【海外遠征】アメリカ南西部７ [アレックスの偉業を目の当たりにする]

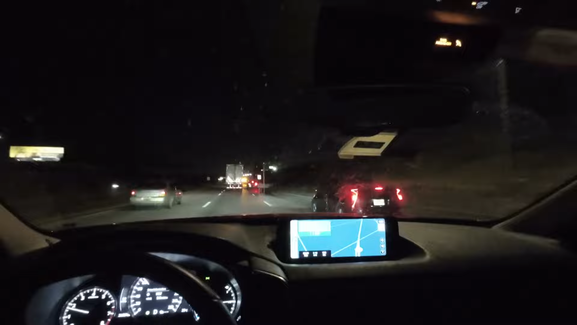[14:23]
お前?まあ、一番左車線におったのに、ライトつけた瞬間、右車線に移っていった。早く、OK。捕まえたんちゃうか?急に。左車線おったやん?うん、そうかもしれへん。だから、前の車、こっち入りに来たから、止まるかなと思って。止まるんちゃう。止まらへん。はい、つけまりましたー。次の違反かな?うん、多分、急になる。
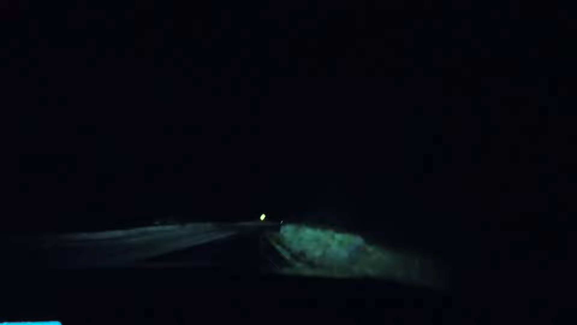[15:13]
人いるな。暗いし、何も見えへんと思うねんけどな。ここやろ。ここで写真撮ったら、映るかもしれへんねんやろ。ああ。止まったやん。どこや。しかし、どこで見てもすごい、やっぱ、あれやな。